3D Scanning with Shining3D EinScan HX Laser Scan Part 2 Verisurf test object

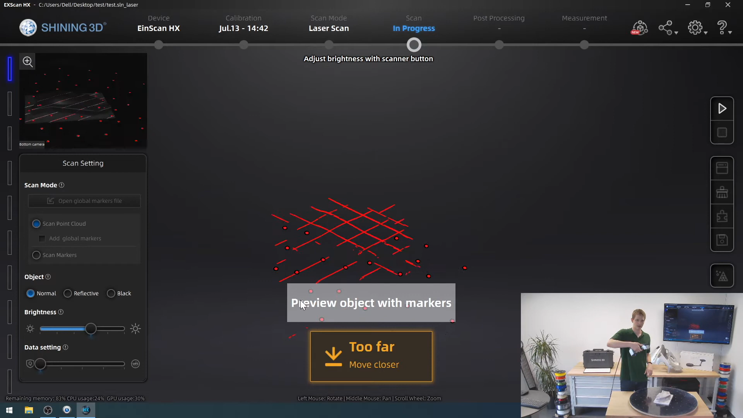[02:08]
I'm going to click the start button once more to start scanning and you can
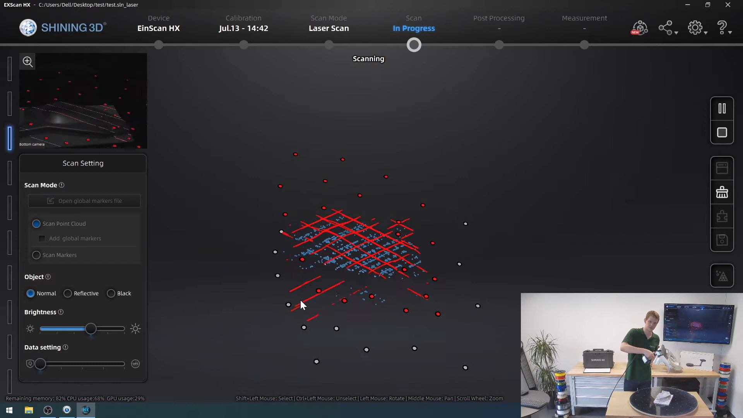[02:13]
see it will then start picking up my model.
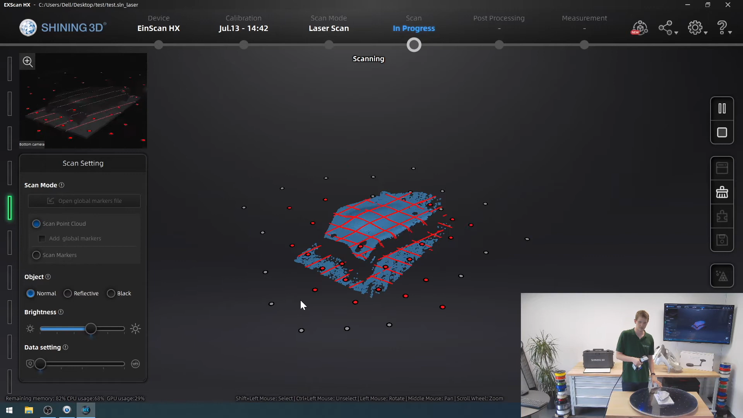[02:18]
Now because I have this nice turntable I can just stand right here picking up the scan of my model and rotating the table. You can see that this right now is quite slow it would be considerably faster if
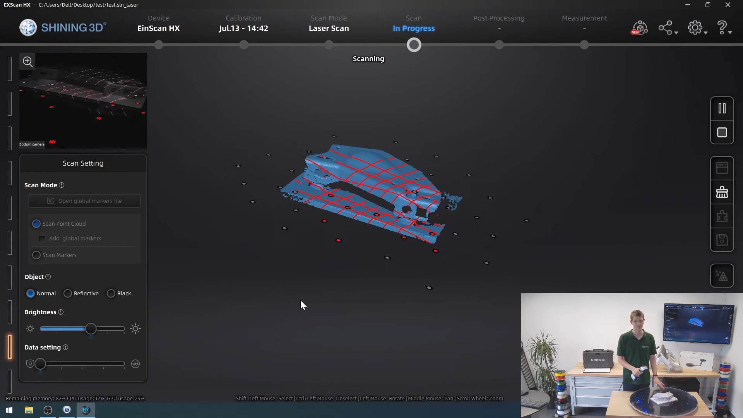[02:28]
I had chosen a rougher resolution but this is a trade-off between
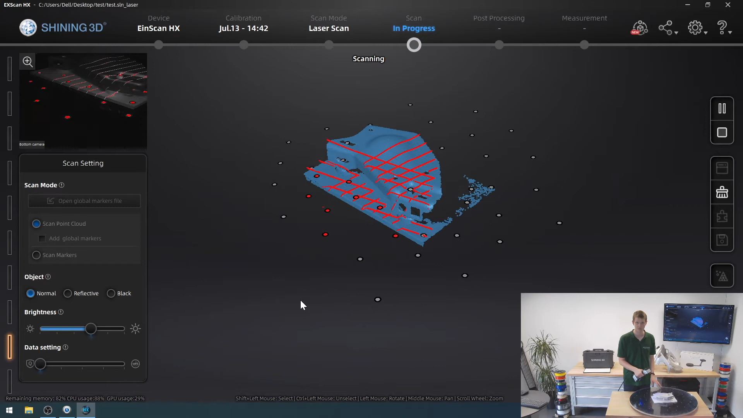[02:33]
speed and accuracy that you just have to make. It does mean of course that you want to adjust this depending on your specific use case and you don't want to scan any given model just with the highest accuracy with the highest resolution possible excuse me because it would just result in a worse scanning experience.
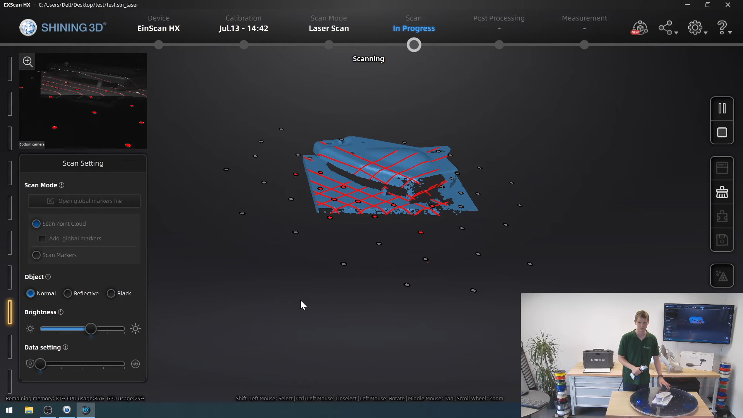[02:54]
So I'm going to get that corner there as well. This looks pretty good.
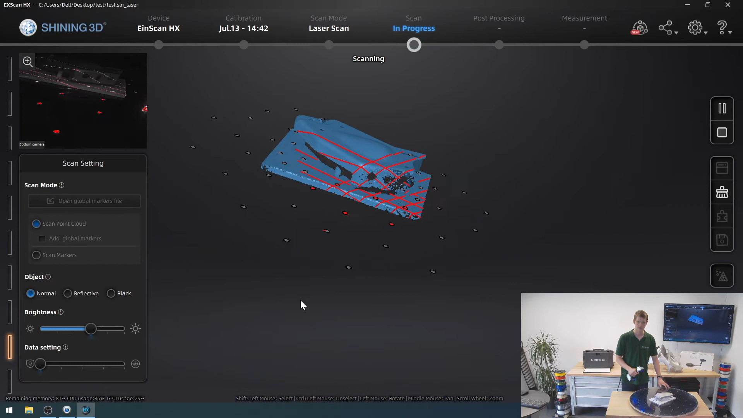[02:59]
Pick up all of these holes.
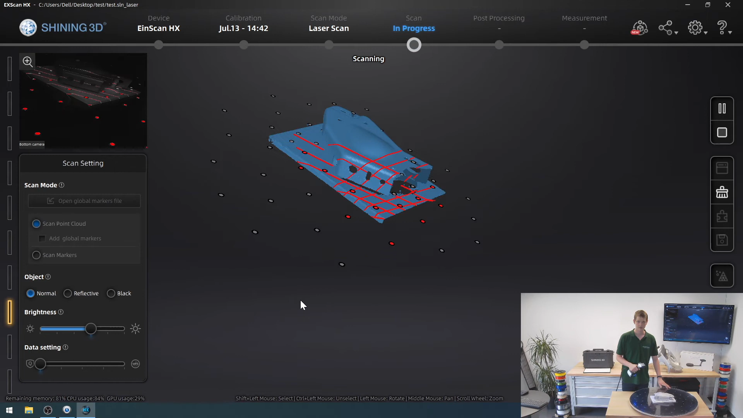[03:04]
Okay I think that already looks pretty good. Got the top surface there. Yeah I think that looks like a pretty good result.
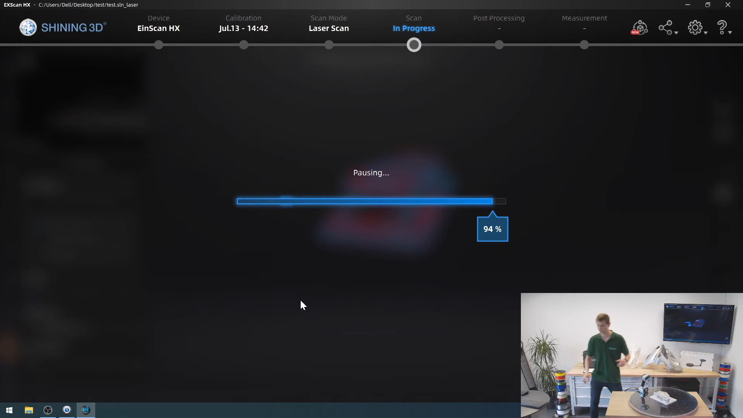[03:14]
You can see it was a fairly quick affair yielding a pretty good result.
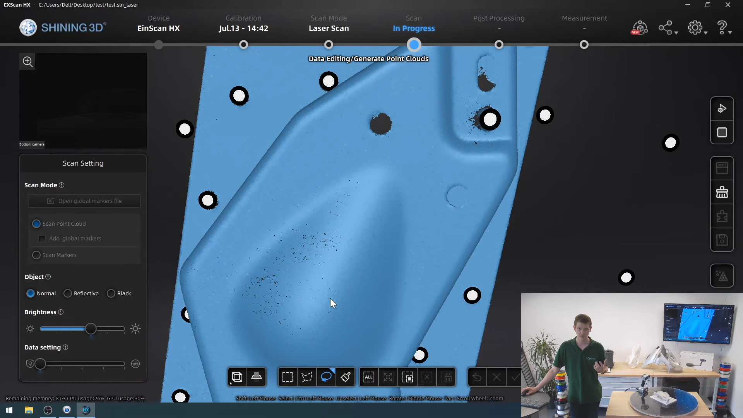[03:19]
There's some areas that haven't been perfectly picked up such as right there.
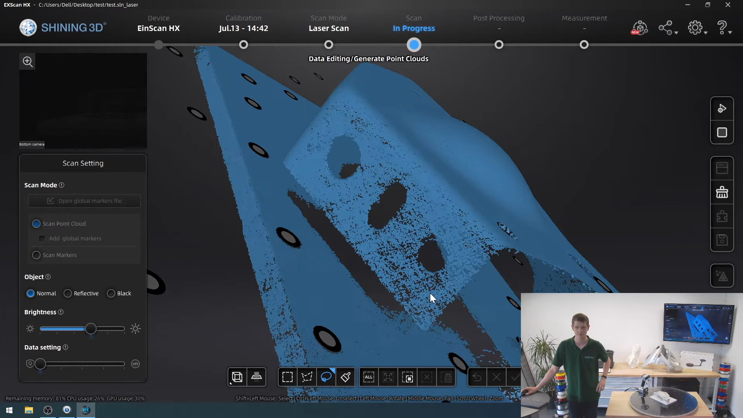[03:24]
Right here.
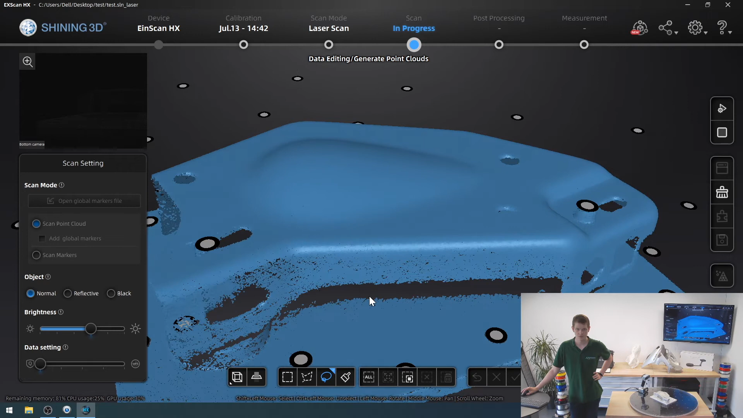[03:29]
So the sides are struggling a bit.
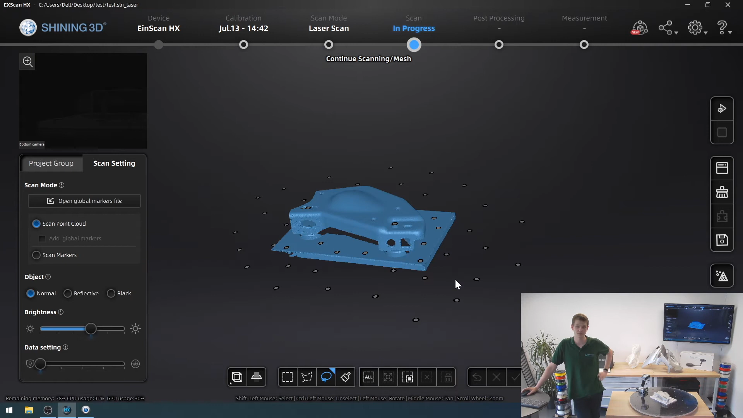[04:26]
So this should be a good example on why not to raise the resolution too much if it's uh not necessary for your use case or application.
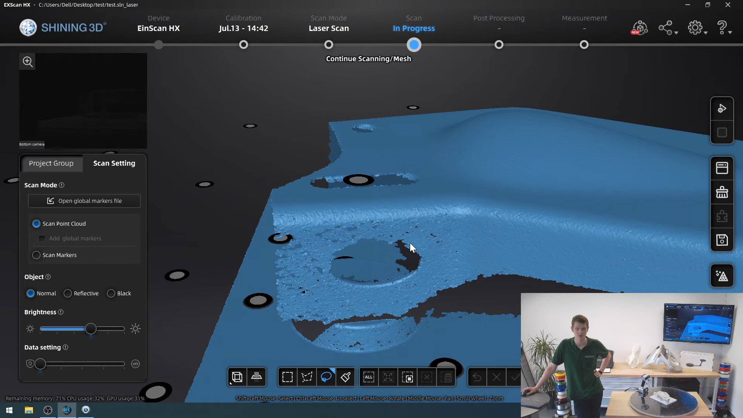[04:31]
So I'm going to set it to reflective as I said and then simply scan the model one more
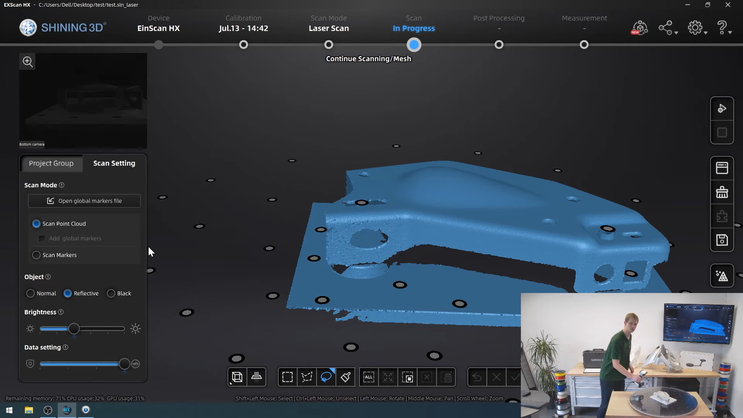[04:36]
time uh same position same everything and uh just see whether I can
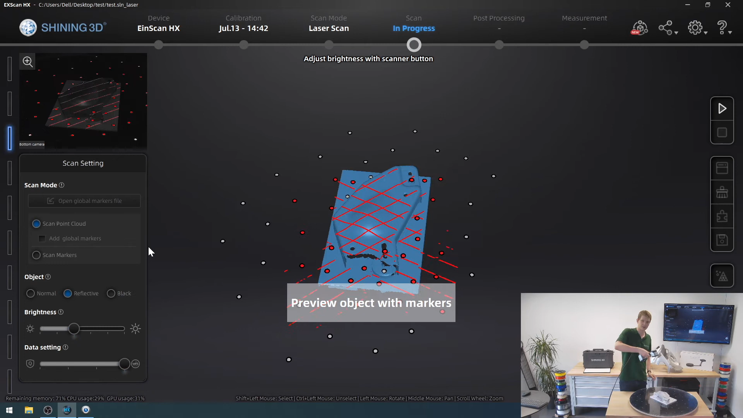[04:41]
get a better result on some of these edges and sides pick up
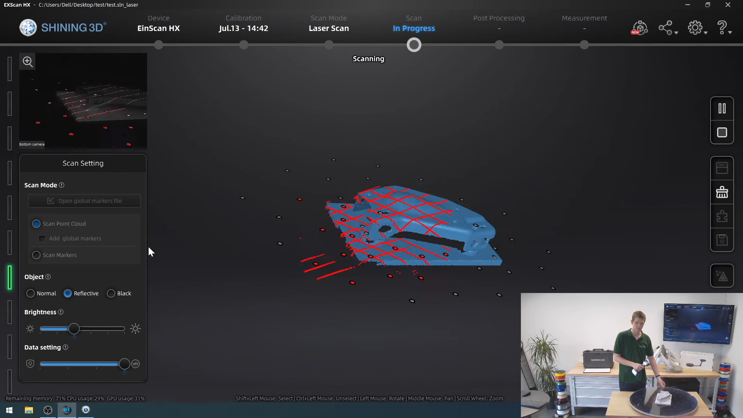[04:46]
a bit more of the surface there uh to yield a bit higher quality results in terms of the final scan.
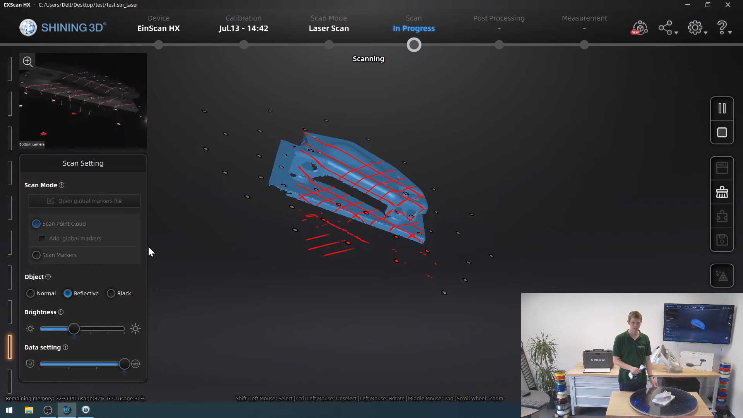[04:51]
So I'll move it around like this.
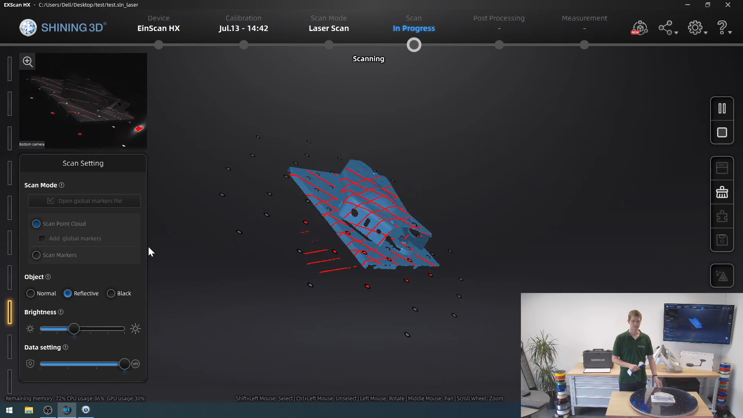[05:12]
All right let's see what the result is.
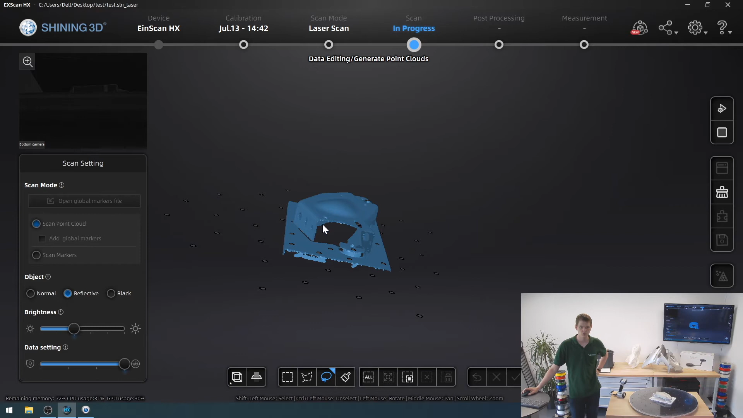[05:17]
Zoom in a bit. Uh it's still struggling there but the top is looking better.
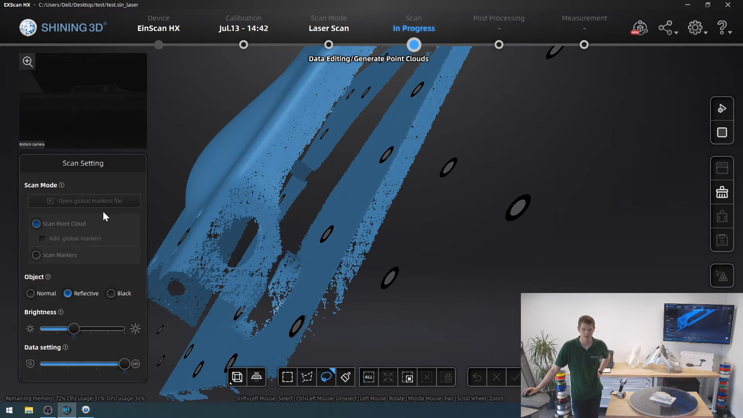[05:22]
This side is a bit rough. Why is that?
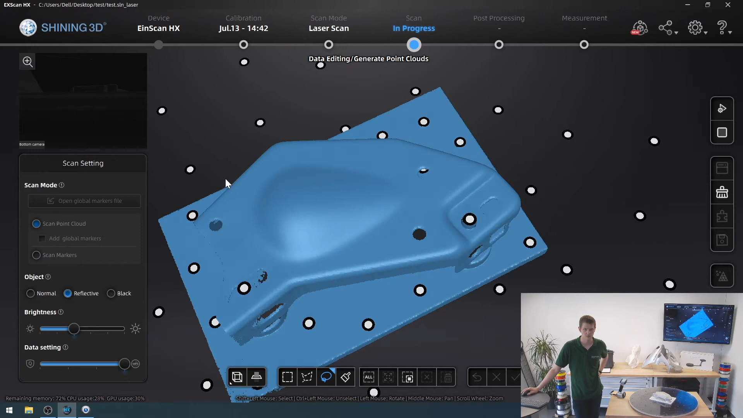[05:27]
I'll try and get that once more.
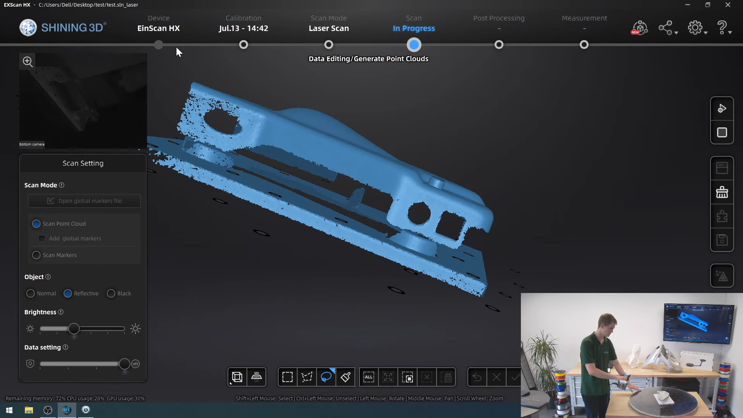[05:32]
So it's picked it up.
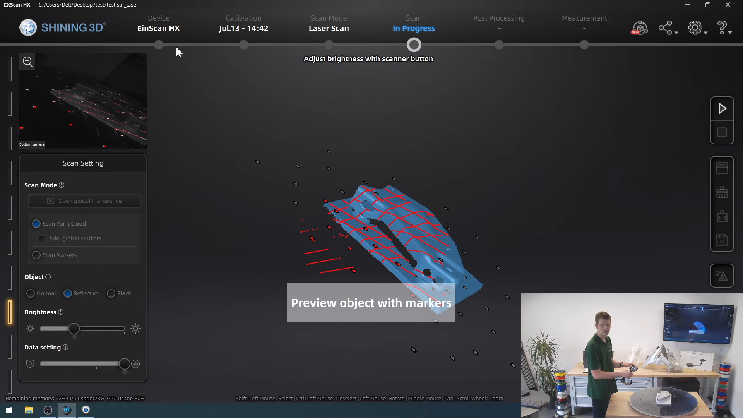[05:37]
Now I will zoom in a bit so I can see that area a bit better.
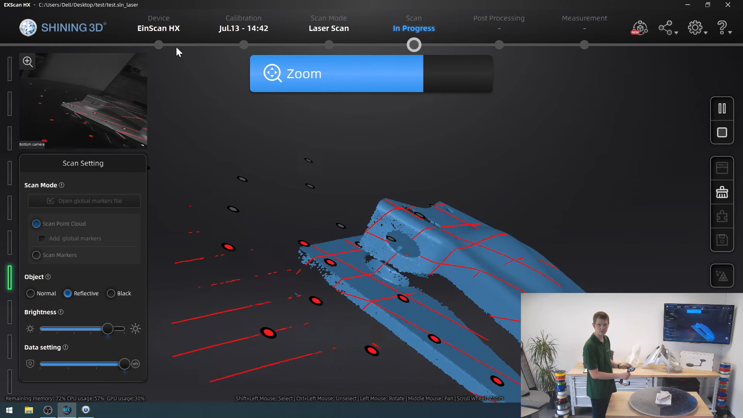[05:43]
It's not picking up a whole lot there no matter what I do.
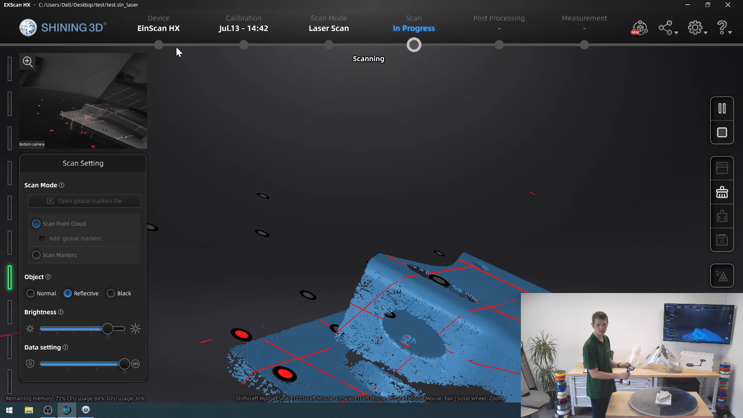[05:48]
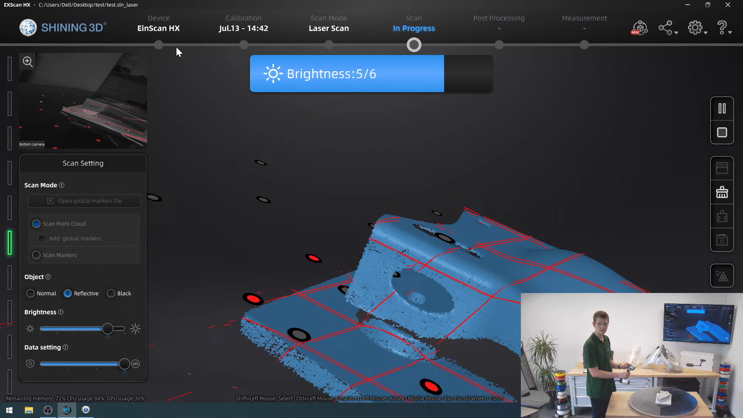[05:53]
What if I turn this brightness down a bit? Oh there we go.
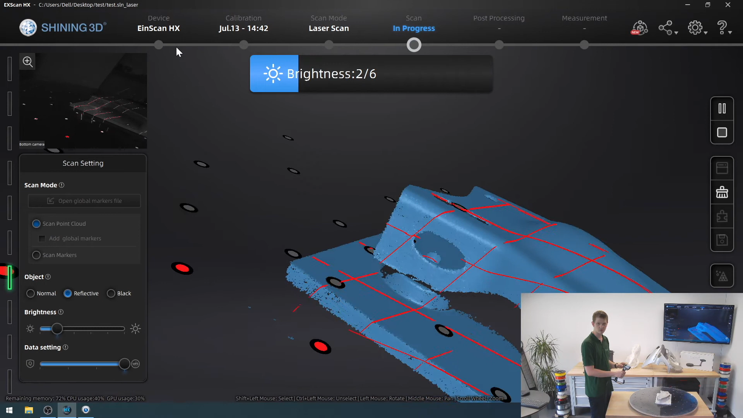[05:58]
So it was just a little bit too bright. So that area there looks fine and then I'll rotate get the other side as well.
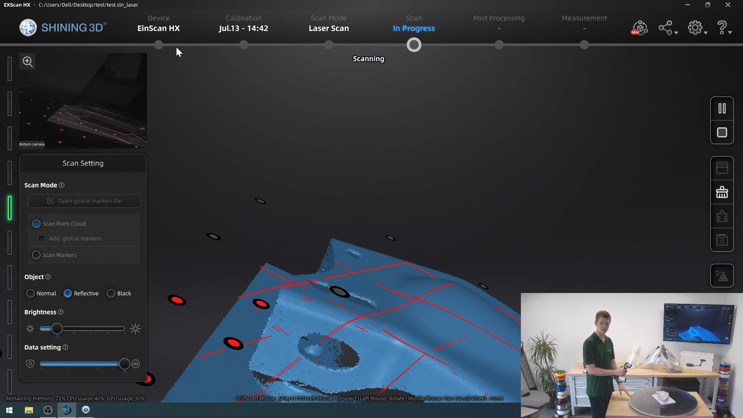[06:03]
Right there. I want to improve on this side as well.
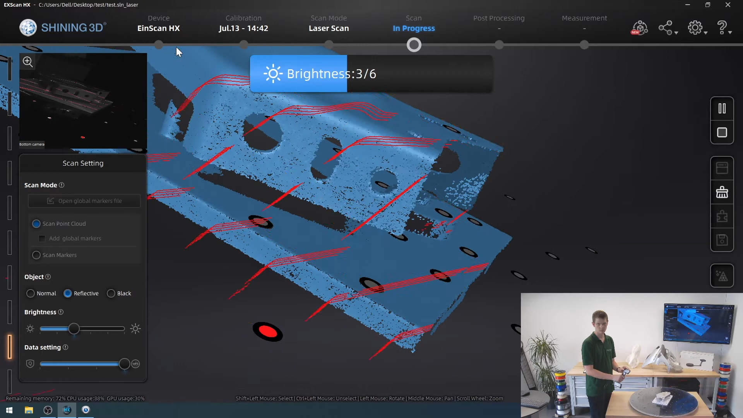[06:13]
Playing with the brightness once again so I really get all of that.
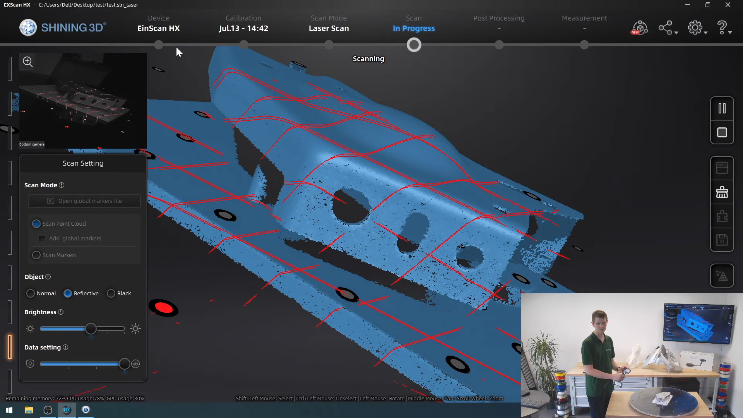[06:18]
Okay I think this is fine. It should be fine anyway.
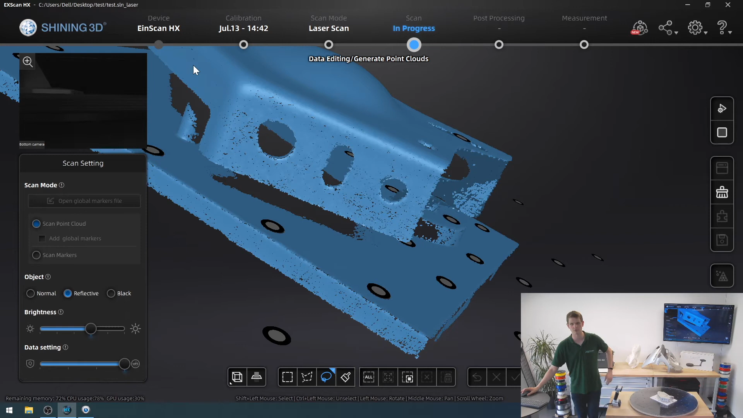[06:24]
If I had chosen a bit lower of a resolution this wouldn't have been as much of a struggle. It would have been considerably easier. But we got there in the end.
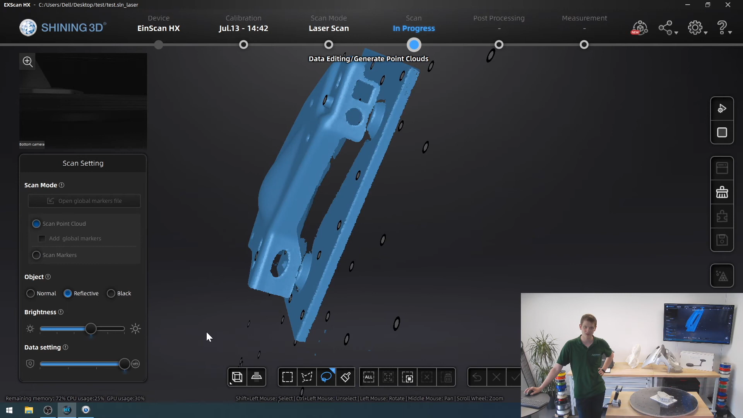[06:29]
This side now looks quite nice. I'm going to generate a point cloud.